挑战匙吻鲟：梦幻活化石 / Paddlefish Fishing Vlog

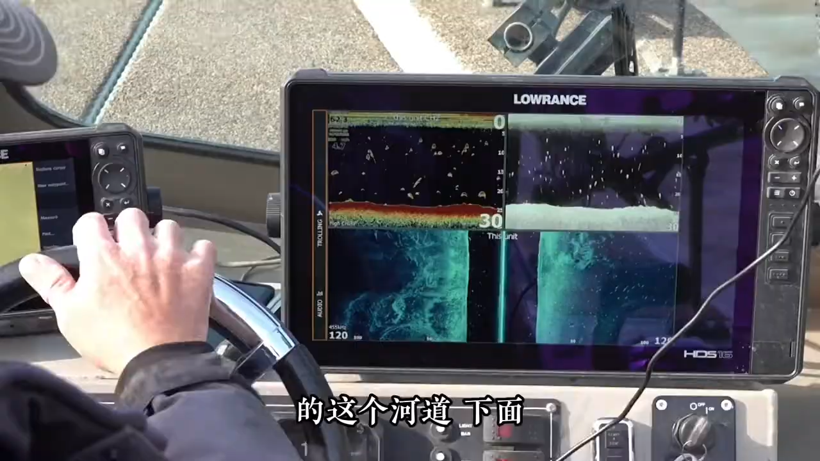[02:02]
下面我们刚才在探鱼器里面能看到，周围从我们两侧的河床到船的周围全都是这个鸭嘴鲟，